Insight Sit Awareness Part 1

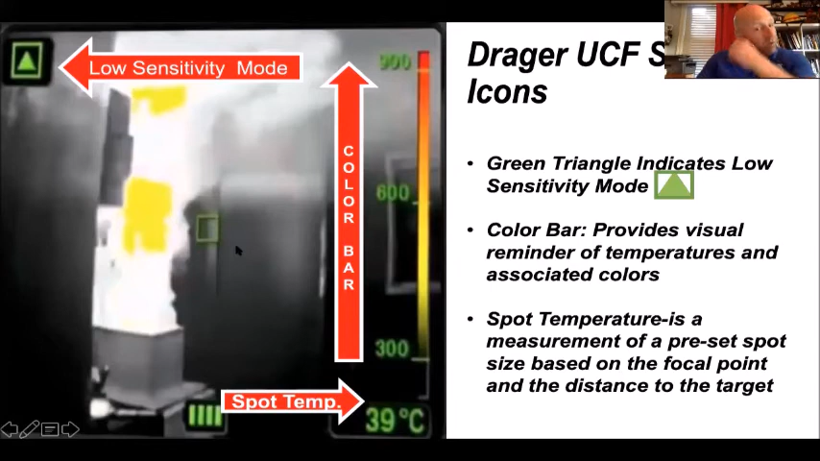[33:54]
On screen: spot 39°C
predetermined plot measurement at a predetermined depth and that measurement can vary depending on what you point at and can be way outside of the limitation or way outside of what's actually in that room as you can see in this room it's a lot hotter than 39 degrees celsius so some of you said you use the scott x3 you
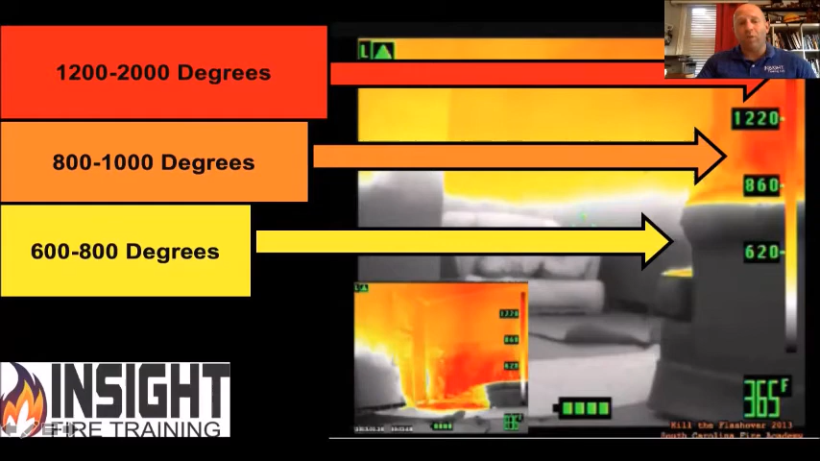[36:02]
anywhere between 1200 and 2000 degrees that's a pretty wide range and you have to pay attention to that symbol in the upper left hand corner if it's in high medium or low sense because that tells you where you're at temperature wise here's your cheat sheet for that notice that little dotted line i put across the middle of the room that is known as the thermal layer a lot of us including myself have taught watch out for that descending thermal layers like a broiler it's heating up everything in the room including you and the victim and the furniture the problem with trying to look for the thermal layer is depending on the manufacturer the thermal layer can vary in this one the thermal layer varies based on which temperature mode you're
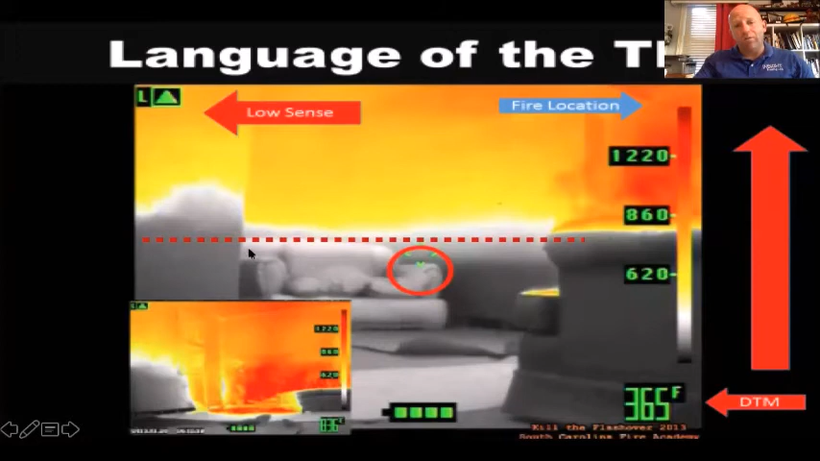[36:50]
On screen: spot 365°F
and know it in this case we can see the fire locations to our right we can see that thermal layer is 50 percent of the space which is a bad day that means everything in the room is about to light off this picture was taken about five or six seconds before the room flashed over and here's one of the reasons i don't like tri-mode sensitivity which image to you looks worse the one on the left or one on the right because most would think be the one on the left but it's
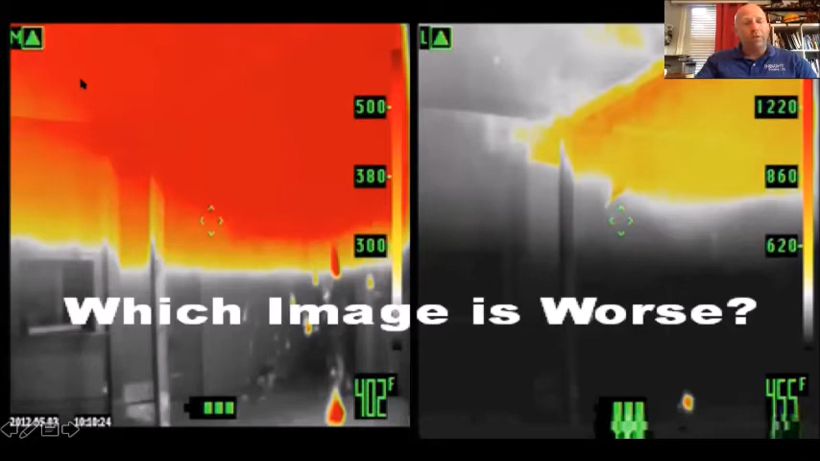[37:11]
in medium sense mode that's the middle range three to five hundred plus degrees when this camera sees over 450 overall it switches to low sense notice when it switches to low sense look real close with me here draw you a little line notice you don't see anything below this red line in low sense mode but over here i can see a lot of detail okay that's the camera adjusting to the heat just like if you go from a dark room and
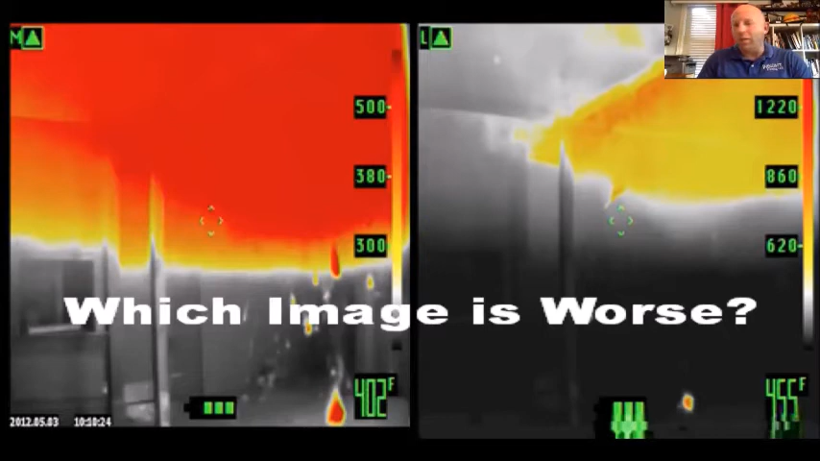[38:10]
room the guy across the room will go from seeing three guys in the dark to seeing a bright light and none of them that's the difference between high sensitivity and low sensitivity high sensitivity the detail in the darker cooler environment is how we'll translate it and when it goes to high heat or bright light we see the threat or the light but we don't see anything else i'll give you a couple examples this is high and medium sensitivity and
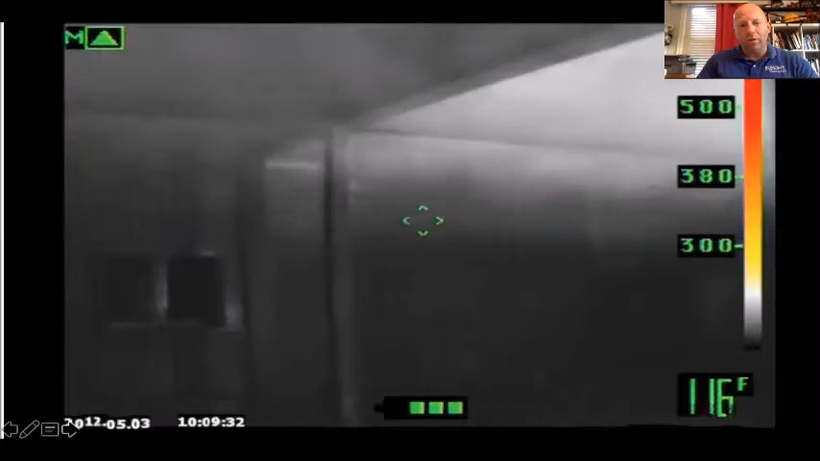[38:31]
On screen: spot 116°F
then look at this this is the full video we're burning real fuels we don't do strong pallets in our research burns cameras already in many medium sense mode look at the great uh scale moving across the ceiling cutting across the top of that threshold see the yellow already forming that's 300 plus degrees in that room as it goes into the next room it cools as it mixes with those gases it starts to heat up that next room little by little it's not for every one minute
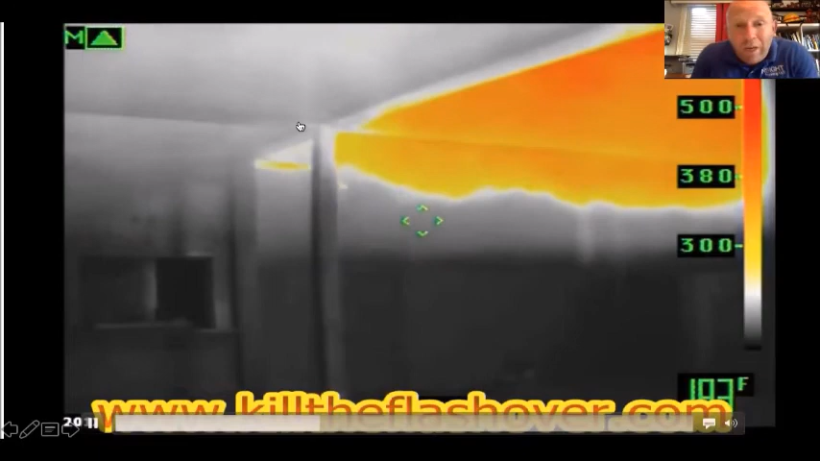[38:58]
you leave it unchecked it doubles in size and intensity it's for every 18 degrees squared it doubles in size and intensity and air entrainment and that's not my numbers that's dr john l bryans look it up because he learned how to do that burning real fuels and he's the one that built fire protection
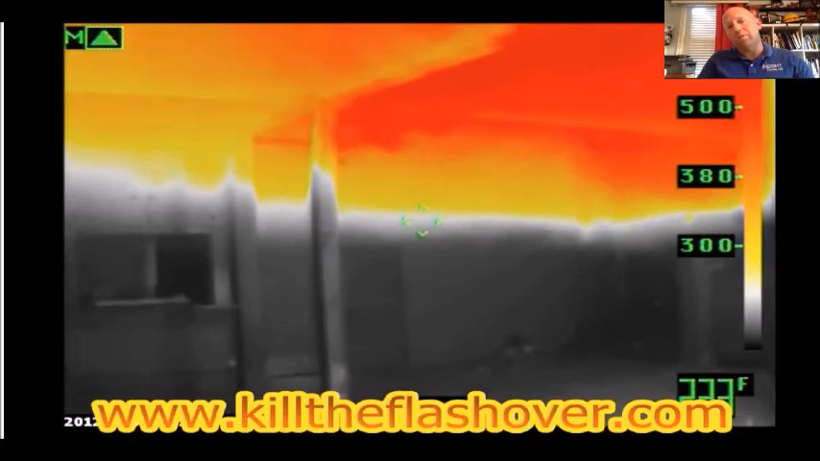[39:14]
extinguishing systems and he's the reason why you have a certain distance between your sprinkler heads he's the one that
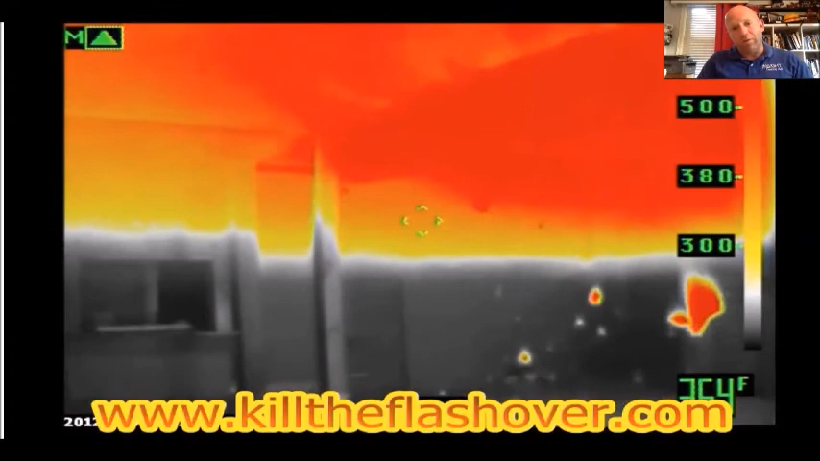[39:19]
figured that out notice the descending thermal layer you're at medium sense mode watch what happens was that this thing switches to low sense boom hey where'd my color go boom there he is
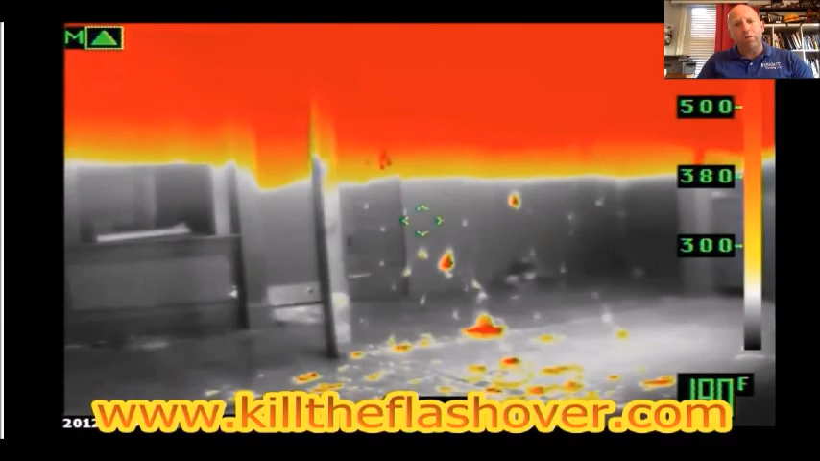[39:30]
i changed my focal point came back now it looks really bad when it goes to low sense
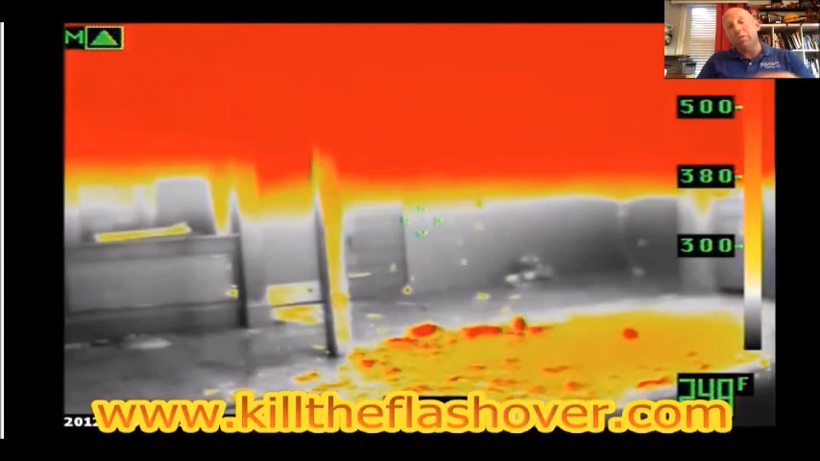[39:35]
i lose that and you get fooled by it because we don't know our camera one really cool feature about this camera though